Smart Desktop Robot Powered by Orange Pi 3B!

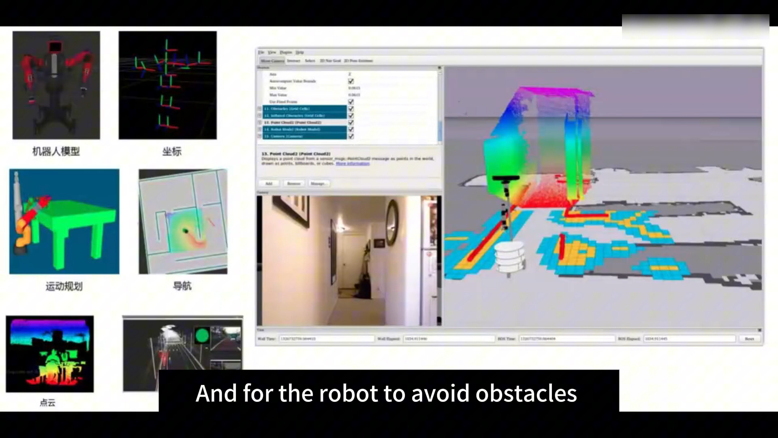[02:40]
And for the robot to avoid obstacles and navigate in indoor environments.
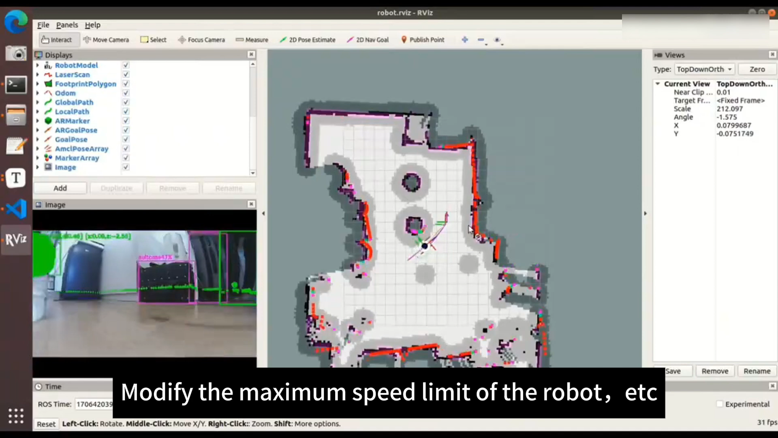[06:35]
The above is the introduction of the hardware, structure and software principle of Xiao Bai robot.